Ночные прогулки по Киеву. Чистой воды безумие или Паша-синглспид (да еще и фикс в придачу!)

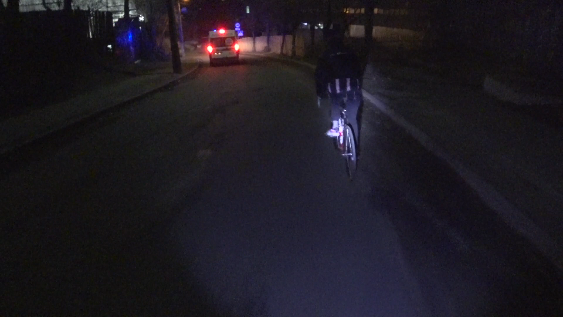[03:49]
То есть сейчас парню надо давить на педали в обратную сторону.